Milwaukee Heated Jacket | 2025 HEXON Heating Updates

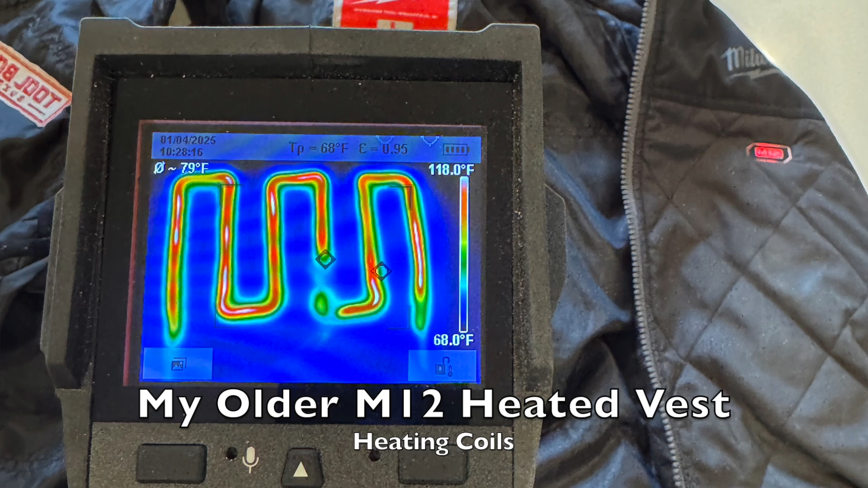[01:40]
On screen: spot 79°F, scale top 118.0°F, scale bottom 68.0°F
way less distribution warmth and when you look at it with a thermal imager
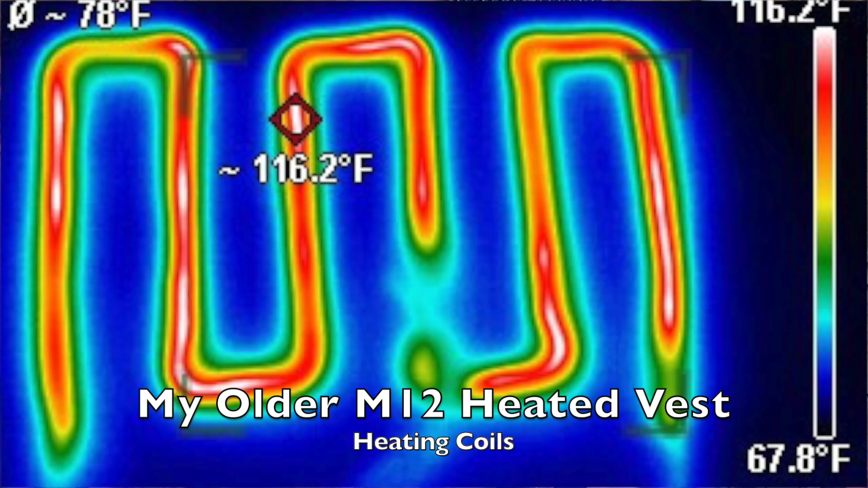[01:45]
On screen: spot 116.2°F, scale top 116.2°F, scale bottom 67.8°F
the older heat vest you know you can see these serpentine kind of
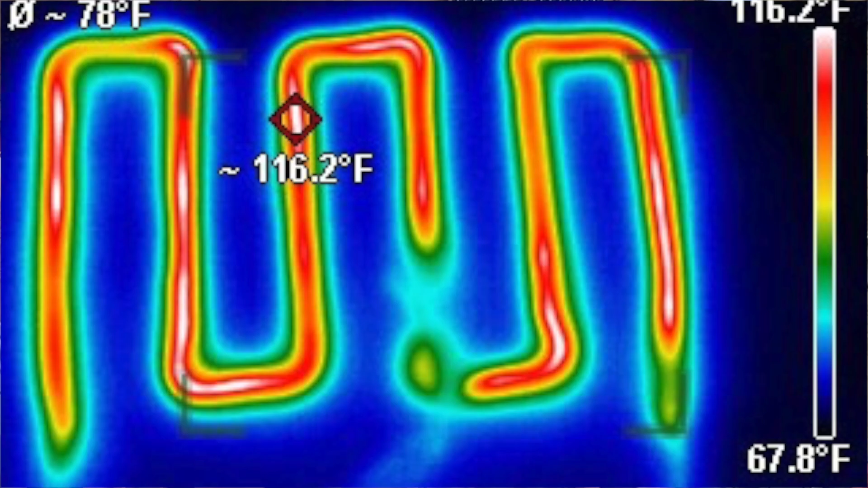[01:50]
On screen: spot 116.2°F, scale top 116.2°F, scale bottom 67.8°F
wires putting off heat with the newer
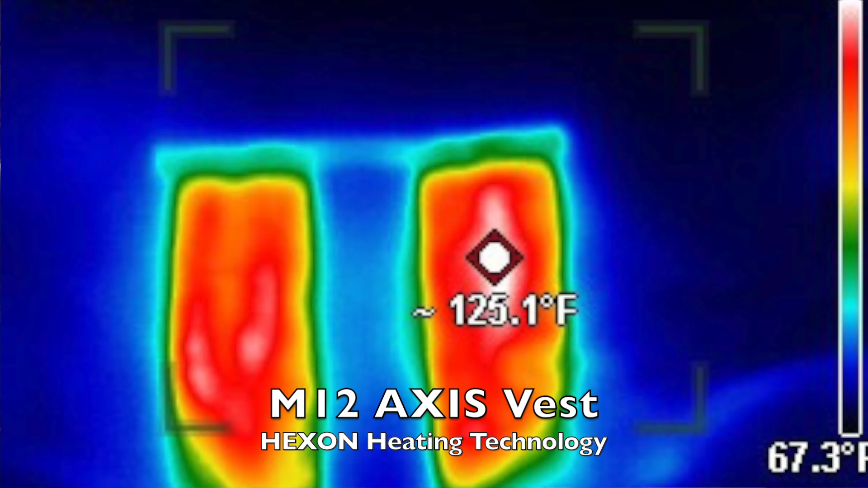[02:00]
On screen: spot 125.1°F, scale bottom 67.3°F
wire versus the larger distribution heat and you can actually feel the difference as well
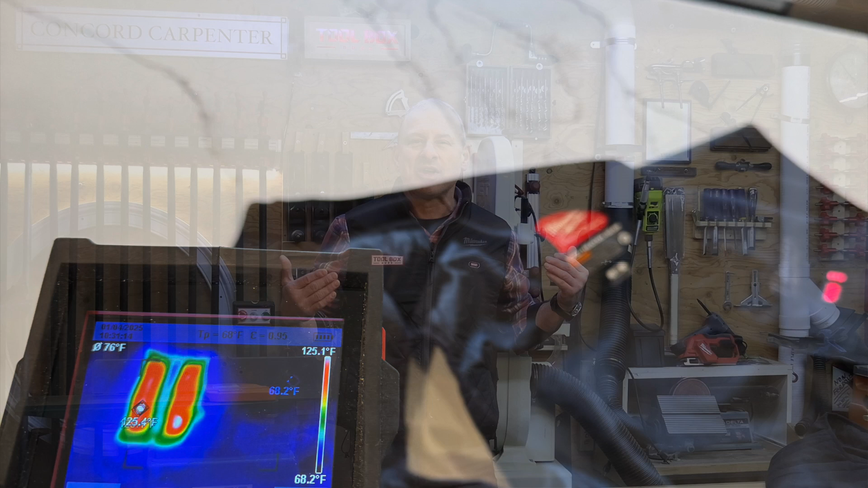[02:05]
On screen: scale top 125.1°F, scale bottom 68.2°F
so really nice that's probably the best improvement for heating right one thing I remember from my older